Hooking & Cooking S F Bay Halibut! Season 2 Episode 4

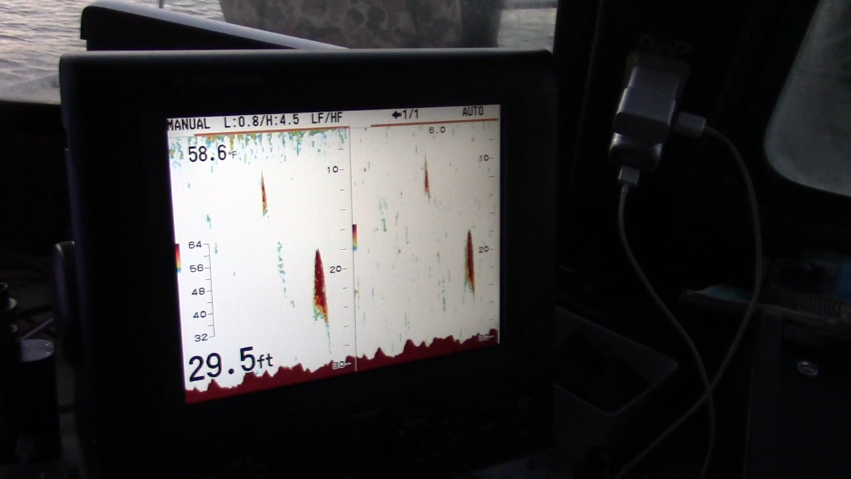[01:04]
On screen: depth 29.5 ft, water 58.6°F
Bait usually means that you got halibut feeding on them on the bottom and possibly a few stripers around too.